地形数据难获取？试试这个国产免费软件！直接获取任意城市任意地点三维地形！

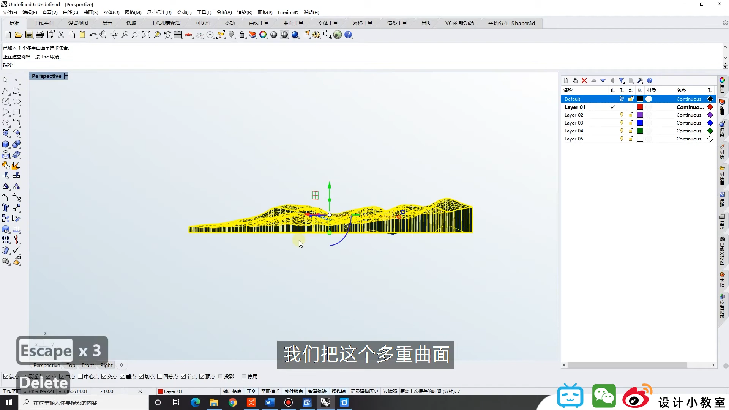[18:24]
把这个多通曲面啊就是现在这个是多通曲面我们把它转换成网格点这个浮标确定那么我们把这个多通曲面呢我们先把它我开了拿这个网格来生成这个
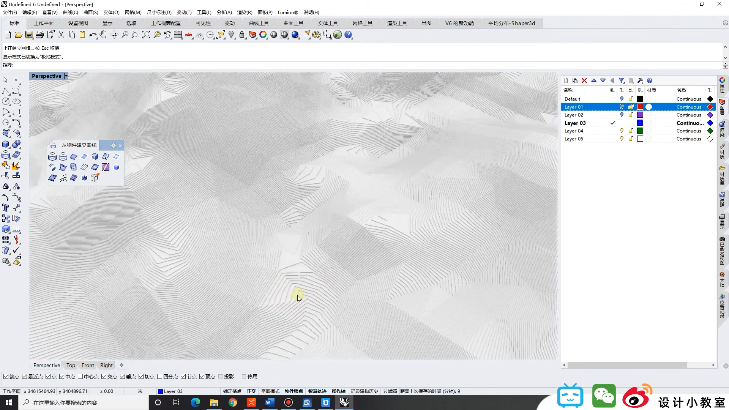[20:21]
这个地形其实就见出来了这个很完美啊那你在SU里面也可以去编辑它这个